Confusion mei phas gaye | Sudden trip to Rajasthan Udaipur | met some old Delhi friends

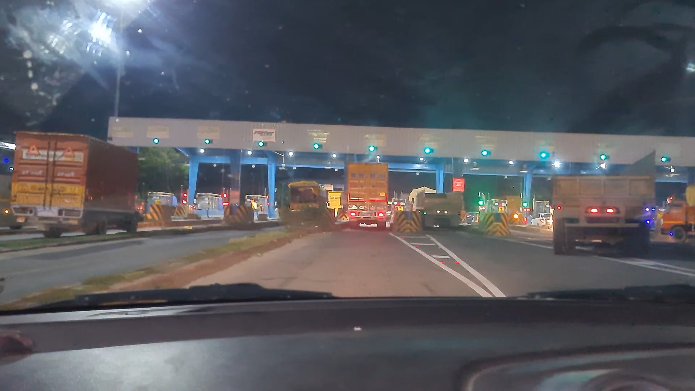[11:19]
है यह गुड़गाउं से वाडर क्रॉस चप हो रही होती है अब यह दूसरा
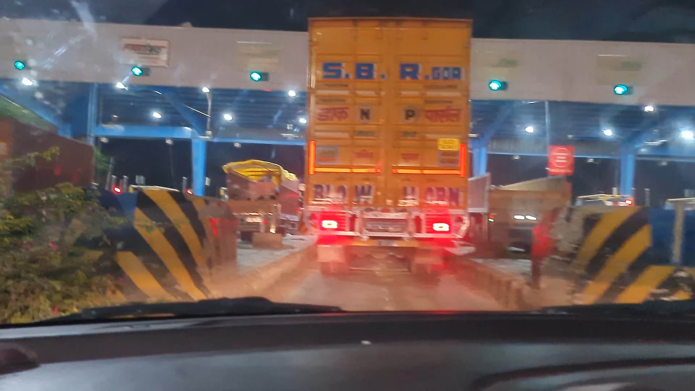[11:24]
पहला टॉल है और यहां पर भाईया